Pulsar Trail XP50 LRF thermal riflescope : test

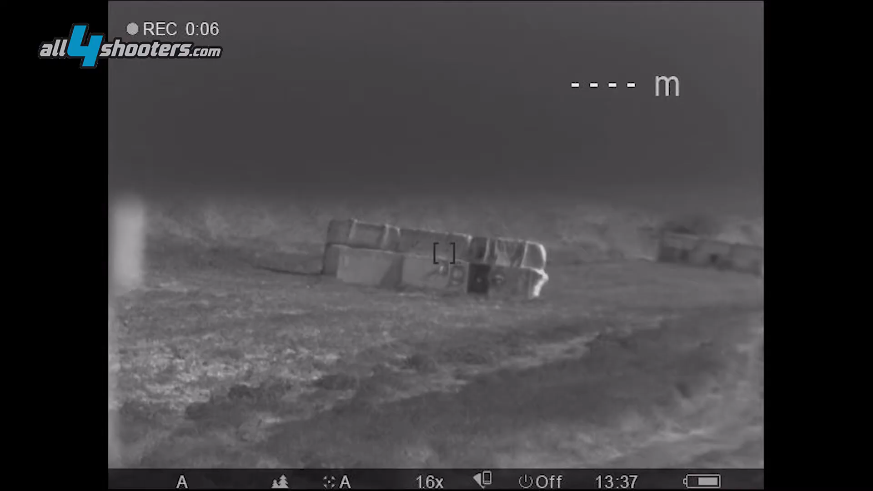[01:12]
The rifle scope itself has a capability of
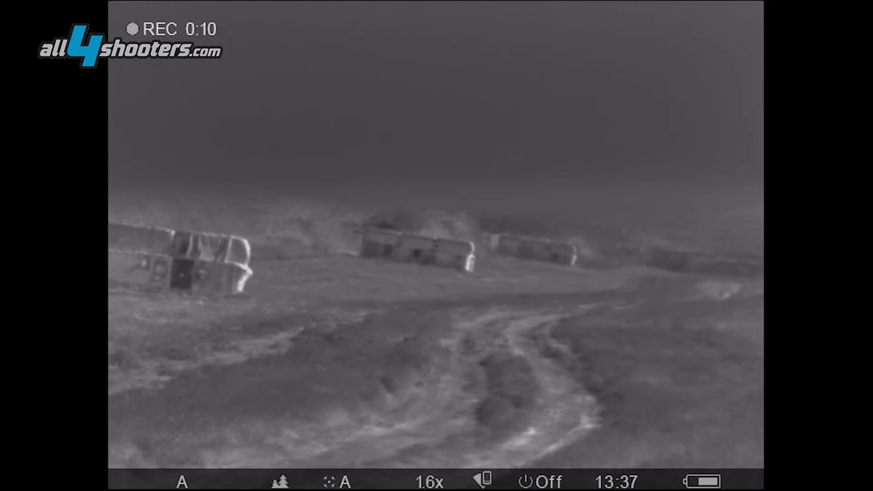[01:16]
adjustment of about 6.8 meters on both elevation and windage.
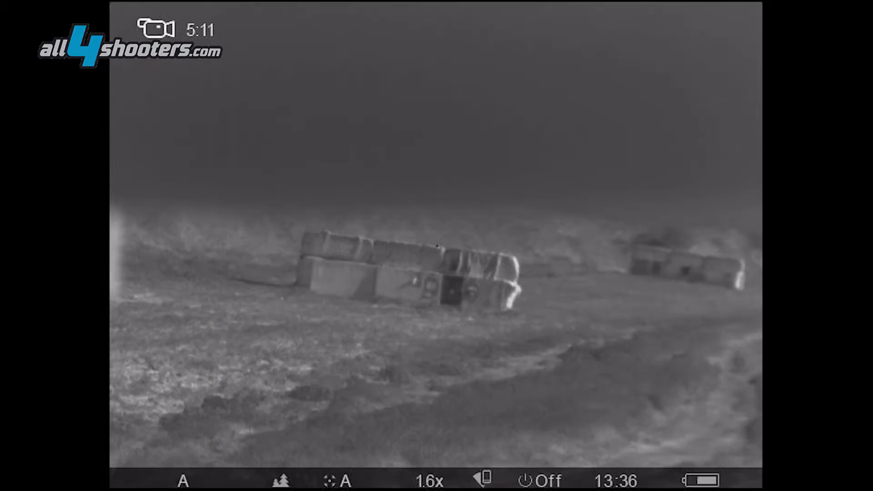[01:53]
We're turning on the the rifle scope.
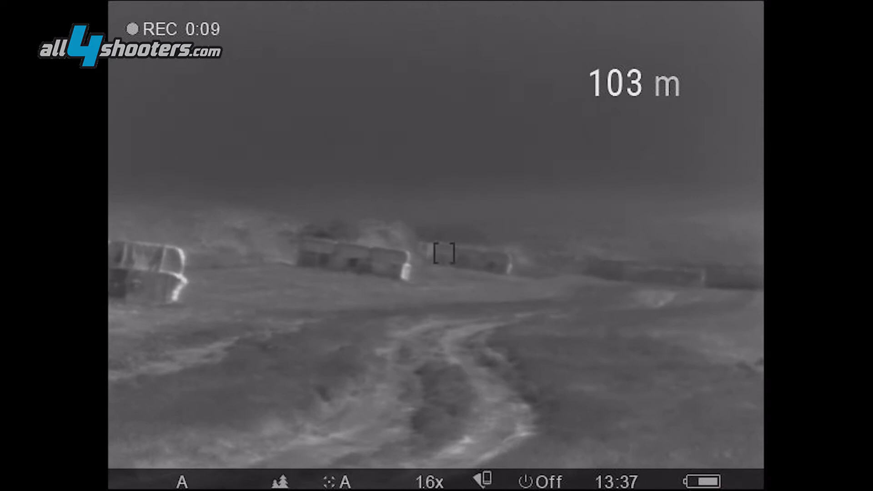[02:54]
We have seen where it went on the on the target now